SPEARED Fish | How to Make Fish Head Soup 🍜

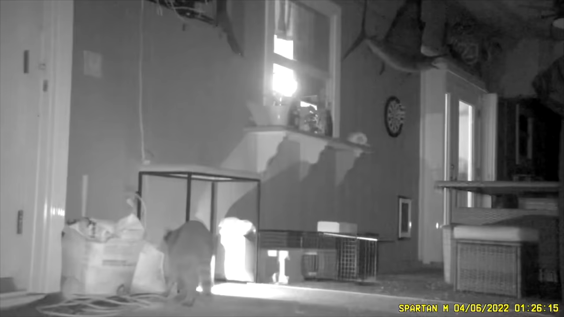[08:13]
We did set out a trail camera on the back patio and got some footage of this raccoon lurking around. Unfortunately, we haven't caught them yet. That will be in a next YouTube video of hopefully catching them.